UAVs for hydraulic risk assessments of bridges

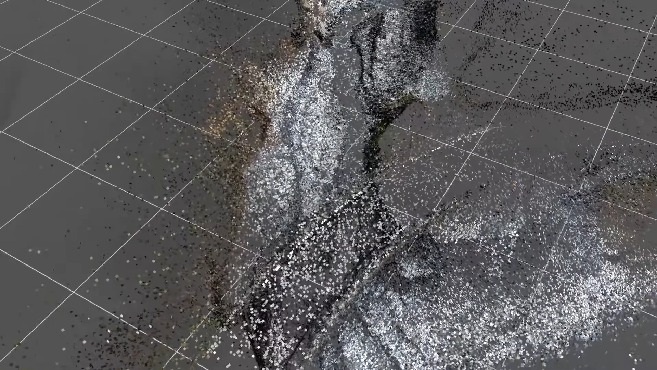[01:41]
After densification of the points, a 3D mesh was calculated.
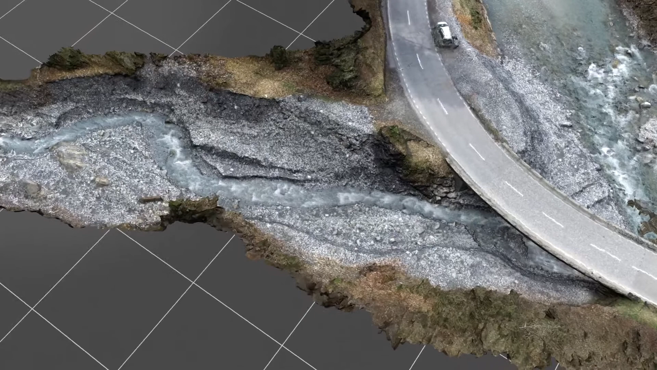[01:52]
To achieve a good computational mesh, the 3D mesh was converted to a volume mesh.
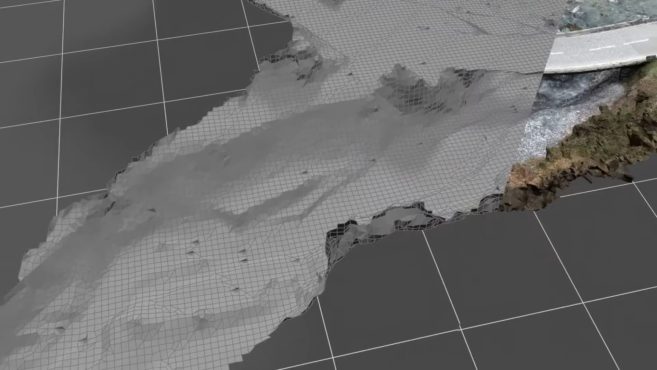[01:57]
After the definition of the physical properties,
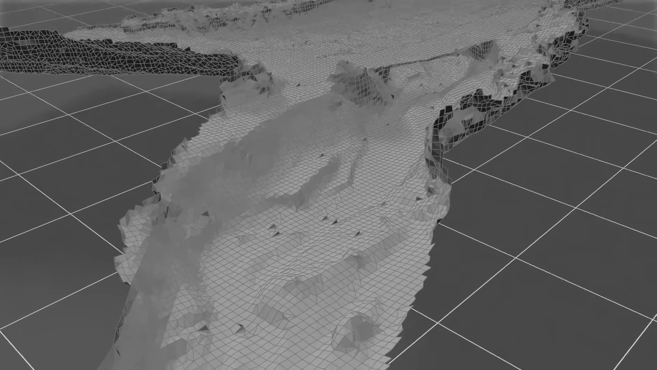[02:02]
boundary and initial conditions, discretization scheme and solver, the simulation could be performed.